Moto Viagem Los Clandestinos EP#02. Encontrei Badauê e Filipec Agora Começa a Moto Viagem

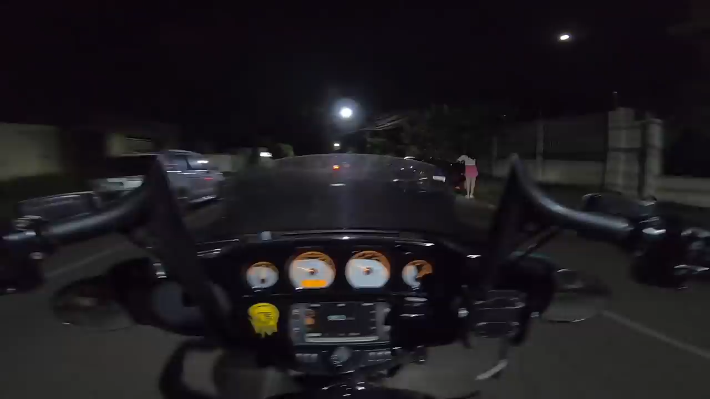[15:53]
Pelas ruas da cidade Ó, tem umas minas brigando ali Eu acho Sei lá que bicho que é esse Foz parece tudo igual, né, cara?
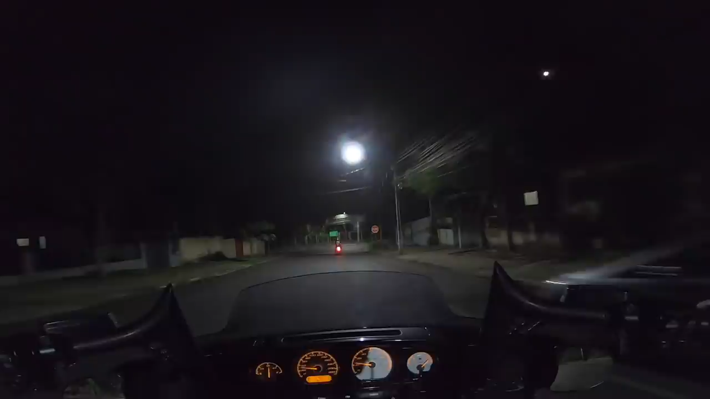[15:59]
Vou dar uma segurada na câmera aqui Pesada Porque eu quero filmar a gente no bar Tá aí no bar das motos lá Eu esqueci o nome Porque eu não lembro o nome de nada Também não vai aparecer o nome aqui embaixo Depois eu falo o nome pra vocês aí Vou perguntar Ah, abri o semáforo Não dá pra perguntar nada
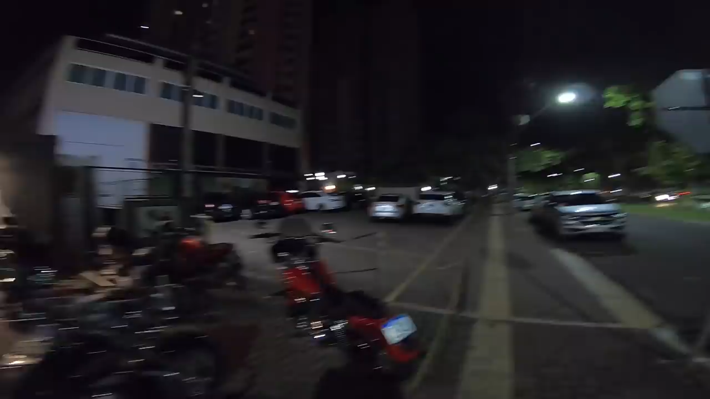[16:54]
Dyna Vermelhona Bonita essa moto, hein Olha aí Coisa linda